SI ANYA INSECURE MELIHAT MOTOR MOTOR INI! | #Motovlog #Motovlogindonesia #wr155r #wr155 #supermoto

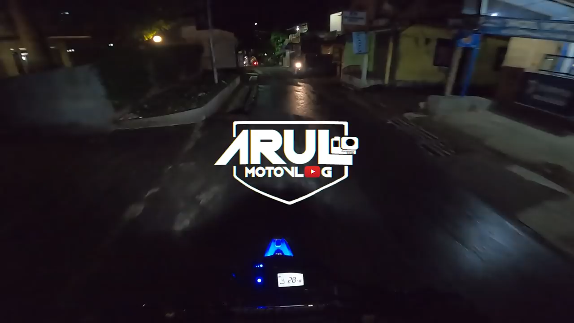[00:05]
Aduh, becek cok. Motor habis dicuci, anjir.
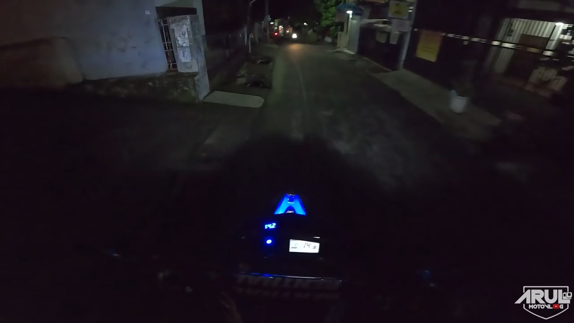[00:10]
Jadi, video kali ini nggak kemana-mana, cuma mau night ride.
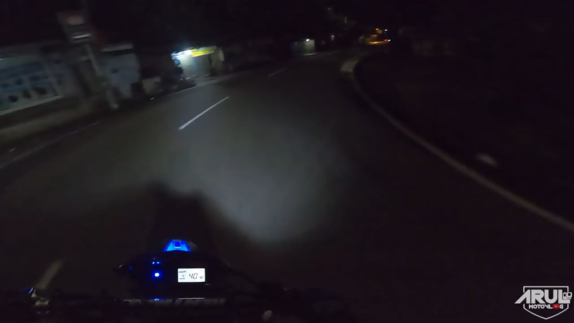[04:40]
Kita coba di sini ya, yang agak gelap. Ini pulang motor kit lagi ya. Nih, gak terlalu ke bawah, gak terlalu ke atas, pas-pas lah. Kalau kemarin yang kemarin tuh dia ke atas pisan, jadi nyenter tuh jauh sekali. Ini mah udah pas, gak terlalu ke bawah, gak terlalu ke atas. udah pas nih, jadi nyenternya tuh pas ke jalan. Kalau kemarin mah nyenternya ke atas, cuk. Nyenter pohon anjir.